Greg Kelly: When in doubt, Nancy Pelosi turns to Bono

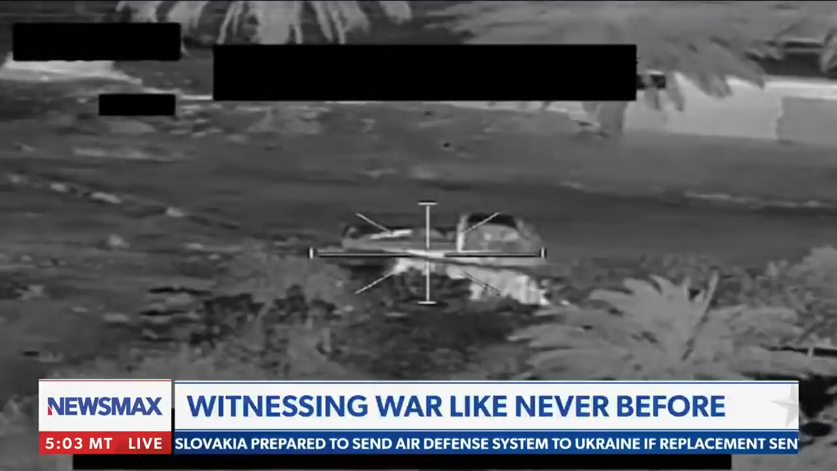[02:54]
It can essentially fly to the target on its own. One pilot will send a laser beam essentially on the target,
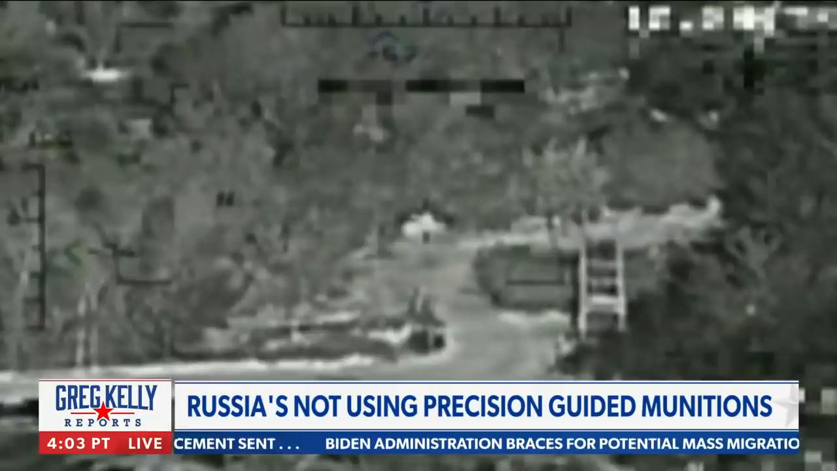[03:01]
and the bomb will fly to that laser beam.
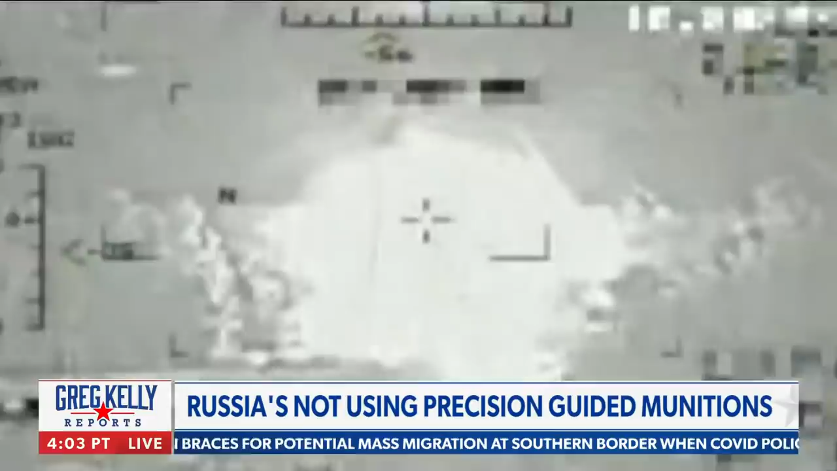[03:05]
It's very interesting. There are basically little wings on the bomb.